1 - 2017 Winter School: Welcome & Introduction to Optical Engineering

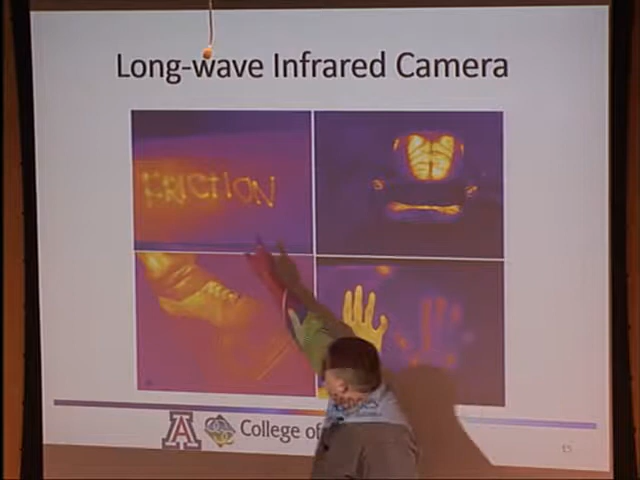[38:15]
And so if you take your finger and you write along a surface, the friction in your finger will locally heat up that surface,
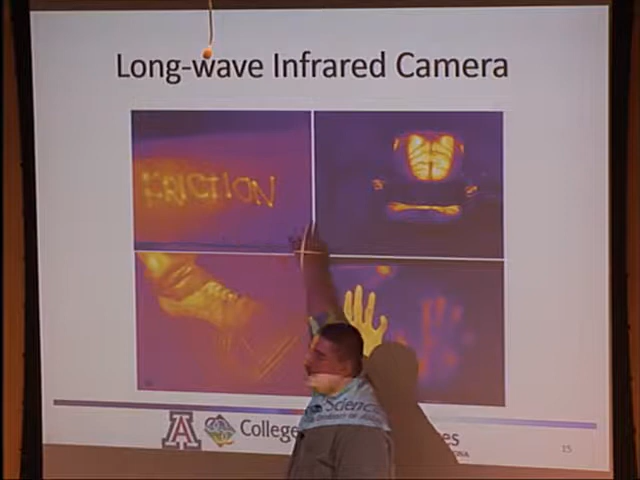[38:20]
and you can see what was touched there. This is a chair where somebody was sitting, and then they've gotten up, and their body heat has been transferred to the fabric of the chair.
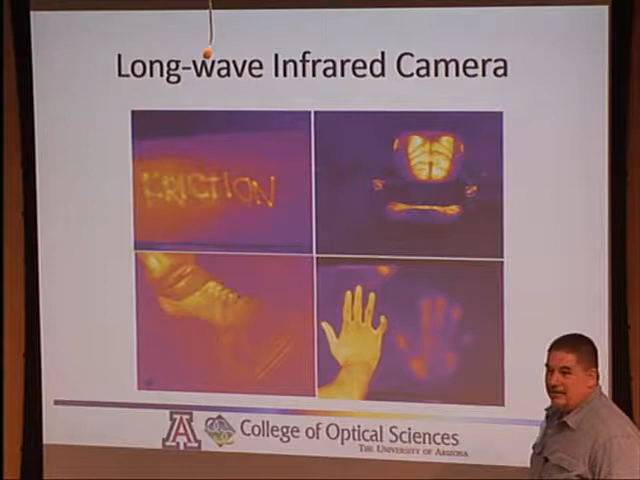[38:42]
This is somebody just kind of scraping their foot along the ground here, and palm print on the wall here. Okay, and so by operating at these different wavelengths, we can get different information about our environment.
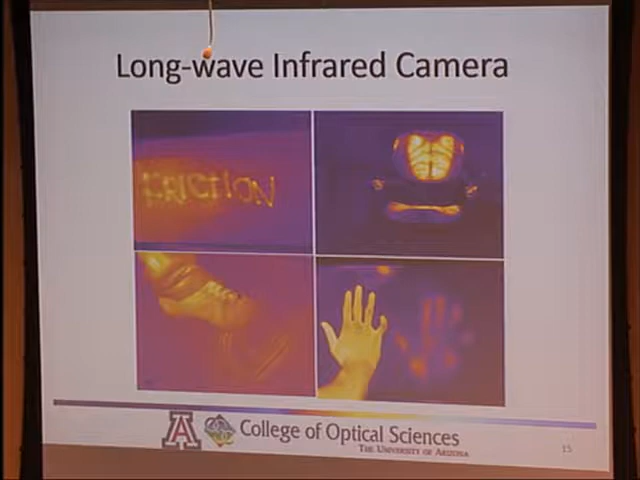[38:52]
Here's another example of an infrared camera. This one's operating in the near infrared,